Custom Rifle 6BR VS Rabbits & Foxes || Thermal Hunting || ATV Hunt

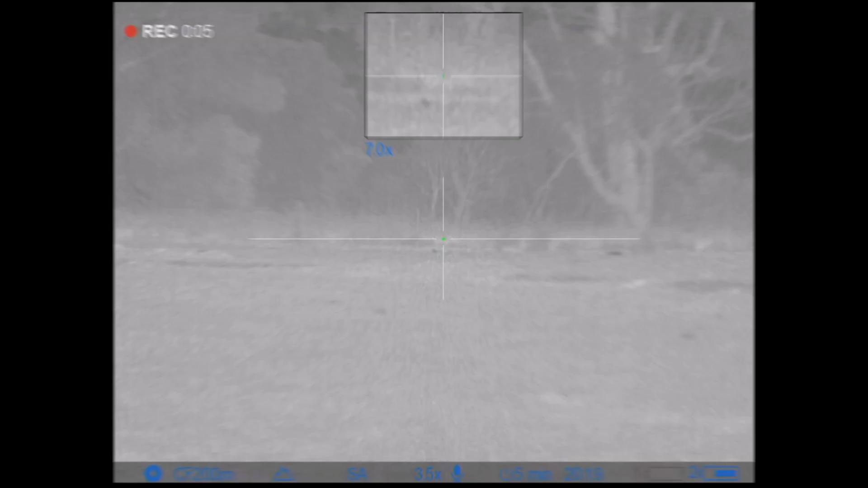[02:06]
It's a half tidy looking fallow buck, not a bad one.